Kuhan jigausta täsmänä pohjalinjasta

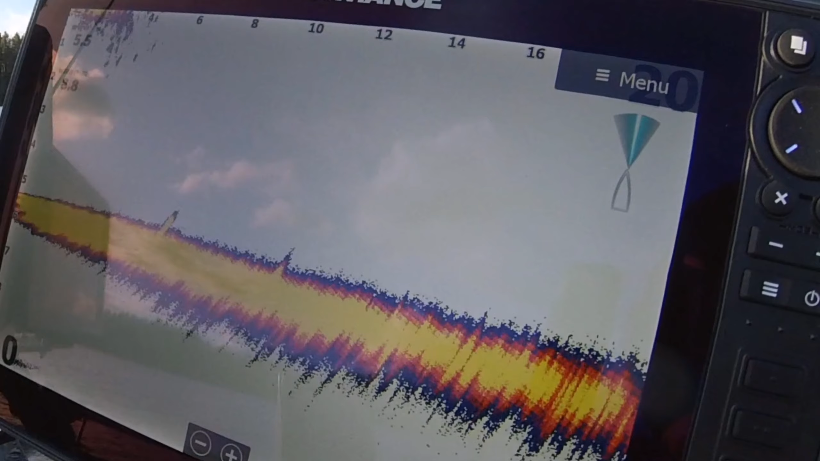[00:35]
vitosen pakalla Tässä Mä tuolla livesitella Katselen tuolta Nyt löytyy tuolta siellä Oh
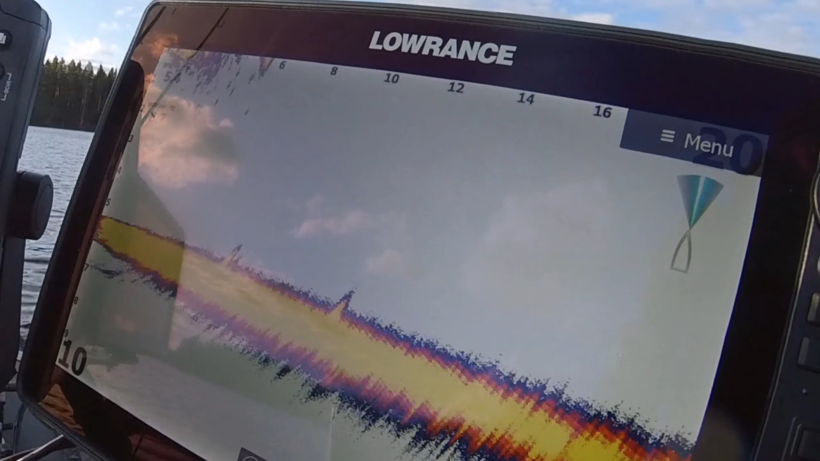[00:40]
Muistan että sä ädit jarruja äsken Nyt mä katselen tuolta löytyy Kivoja möykkyjä Tuolta veneen sivulta
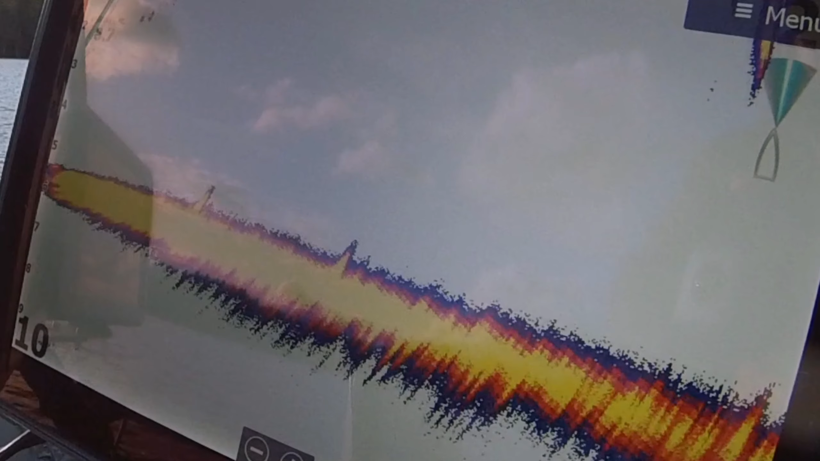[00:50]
Ja tota
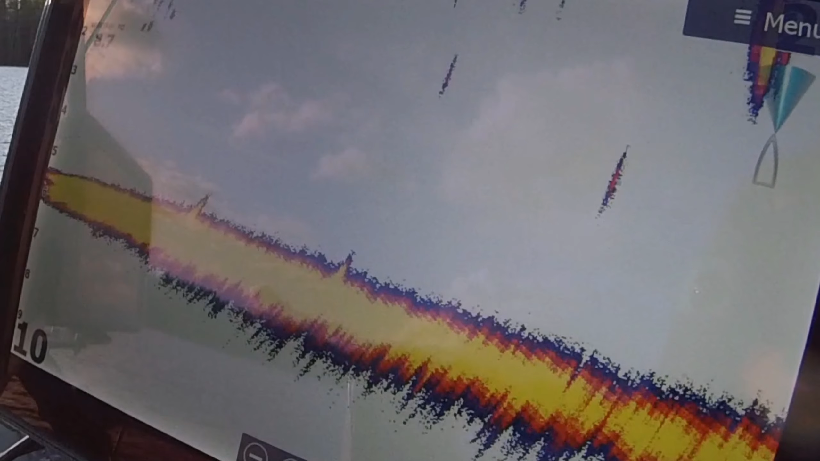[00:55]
Mä koitan sitten niinku Mä koitan sitten niinku
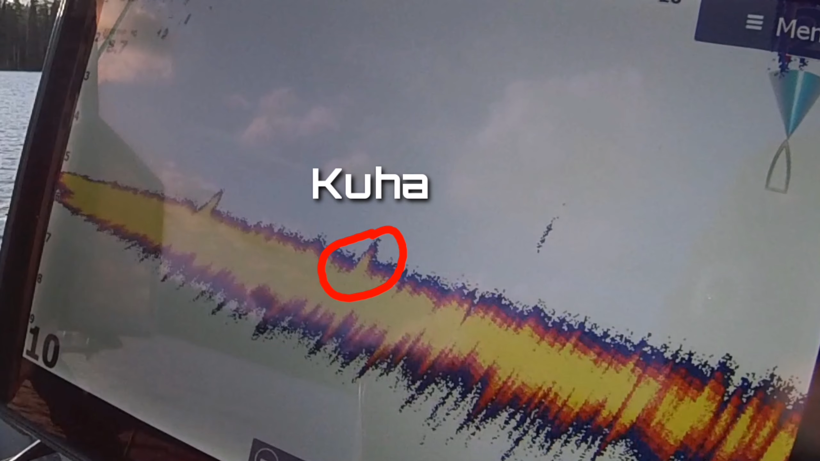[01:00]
Vikailla niinku Niinku Niitten möykkyjen suuntaan Äskenenkin Kuha tuli
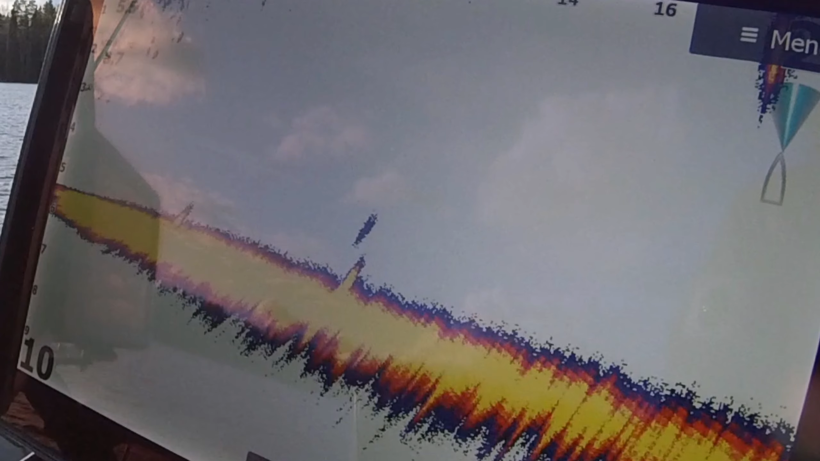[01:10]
Semmoiselta möykyltä Se lähti kiitos mun peressä Niinku tämä